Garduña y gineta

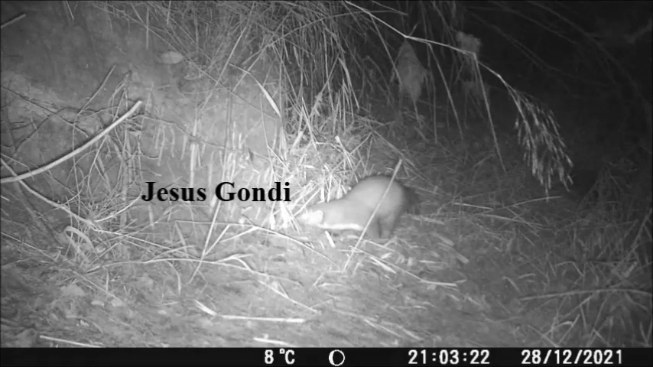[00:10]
Este es un mustélido de mediano tamaño que se caracteriza por tener una mancha blanca a lo largo de todo el pecho en forma de horquilla. Tienen una gran visión nocturna, son nocturnos por supuesto, y son grandes cazadores de roedores, lagomorfos e incluso pájaros. Son bastante buenas trepadoras. Se diferencian de la Marta en que la mancha blanca, en este segundo caso, sería naranja y de forma triangular.
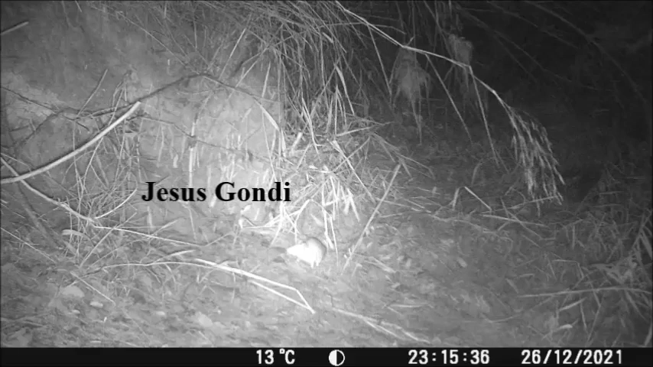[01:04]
Últimamente, poniendo la cámara de fototrampeo, he visto que hay bastante garduña y jinetas. Aquí vemos una rata, una rata de campo, con esa cola tan larga, que ha venido en busca del pienso y de la carnequilla que le ha echado. Pocos minutos más tarde, aparece una jineta, también con una gran visión nocturna y un sentido del olfato y del oído también muy bueno. Si nos fijamos, relativamente, prácticamente del mismo tamaño que la garduña, poco más grande. Si es verdad que tiene unas patas más largas y mucho más ágil,
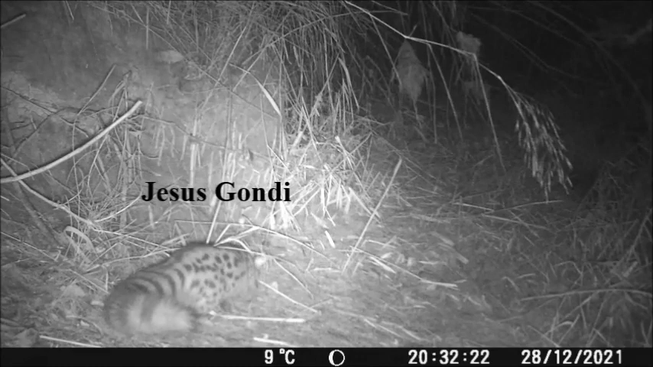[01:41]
y esa larga cola también le sirve para guardar el equilibrio por las ramas, etcétera. Esto está en la orilla de un río y a unos escasos 20 metros, puse la otra cámara, en la cual también grabé celoncillo, tejón, pero eso está en la otra orilla. Y vemos que esta es otra jineta y estamos hablando de unos 20 metros. La otra jineta tiene la oreja rascada, lo cual lo diré dentro,
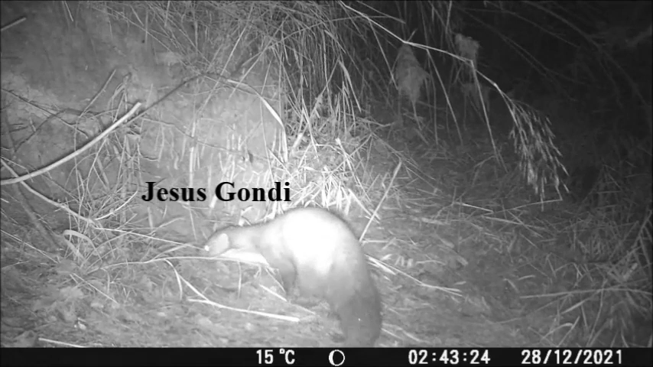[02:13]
cuando veamos el otro vídeo. Volvemos a ver la garduña y vemos que tiene un tamaño medianamente similar al de la jineta. Estos son dos carnívoros que comparten el hábitat y los hábitos. Son nocturnos, se alimentan relativamente de las mismas especies y son grandes cazadores ambos. Ahora por último ya vamos a ver un zorro.